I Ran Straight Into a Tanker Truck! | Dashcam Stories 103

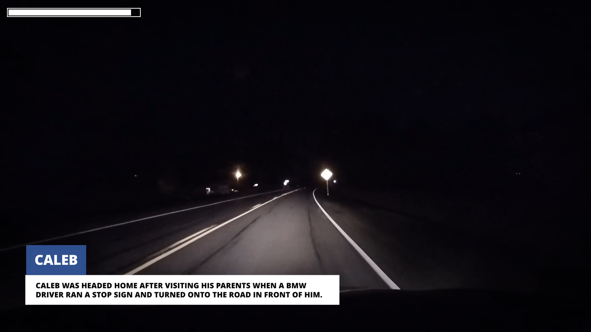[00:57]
By the time Caleb realized the BMW wasn't stopping at the stop sign,
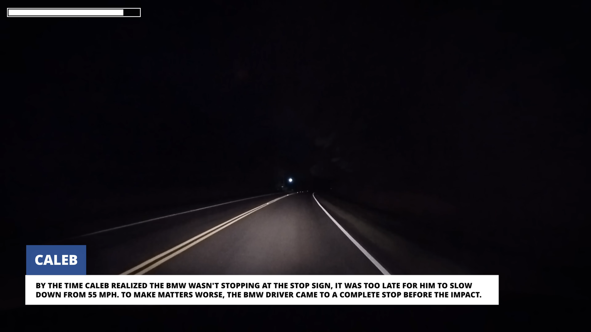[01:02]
it was too late for him to slow down from 55 miles per hour. To make matters worse, the BMW driver came to a complete stop before the impact.
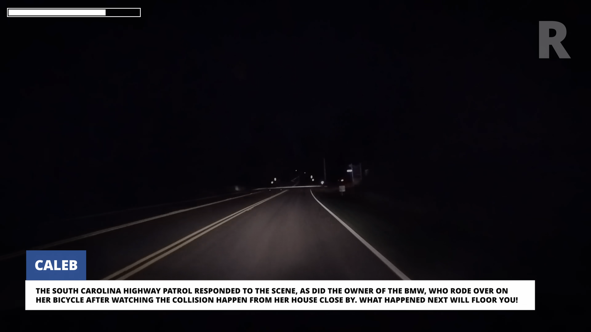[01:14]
The South Carolina Highway Patrol responded to the scene,
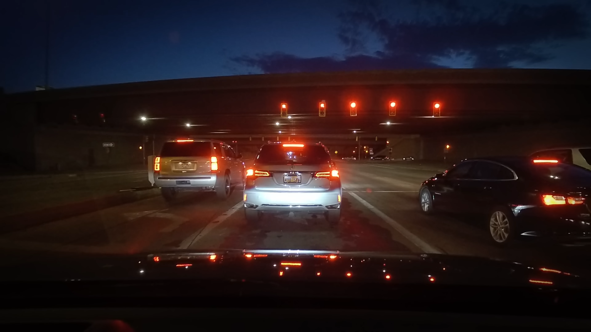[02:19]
Jeremy was turning left from the rightmost turn lane when a driver in a straight only lane ran their red light before merging in front of him. Jeremy honked but the other driver didn't seem to notice.
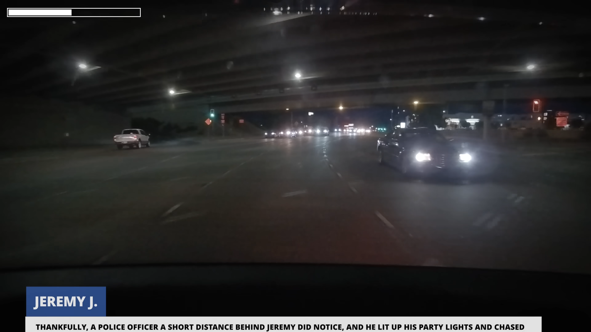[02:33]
Thankfully, a police officer a short distance behind Jeremy did notice and he lit up his party lights and chased down the red light runner for some instant justice.
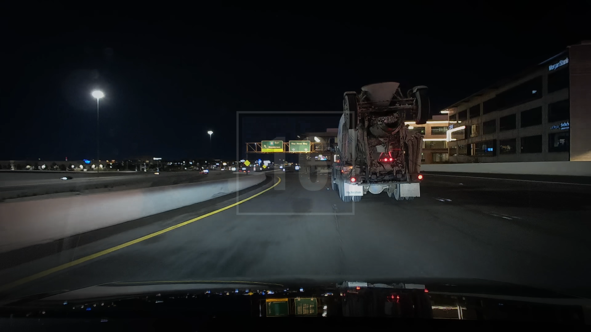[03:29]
Jonathan was on his way to get a late-night snack and was headed down a highway on-ramp when he found himself driving behind a cement mixing truck. He tried to stay back and avoid any debris but he didn't stay back far enough.
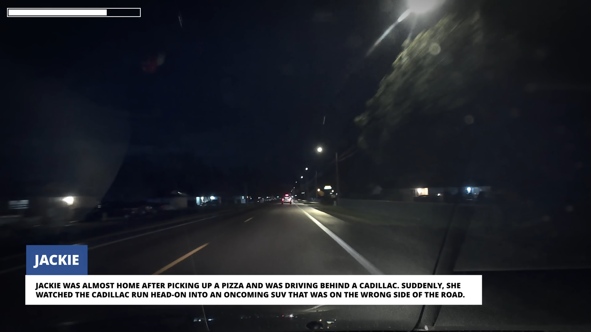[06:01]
Suddenly, she watched the Cadillac run head-on into an oncoming SUV that was on the wrong side of the road. Jackie immediately stopped to check on the drivers. Thankfully, nobody was seriously hurt.
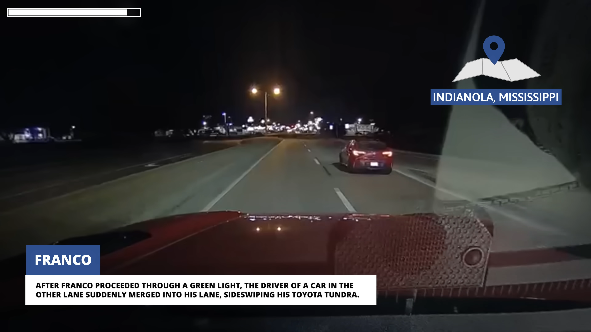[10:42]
After Franco proceeded through a green light, the driver of a car in the other lane suddenly merged into his lane, sideswiping his Toyota Tundra.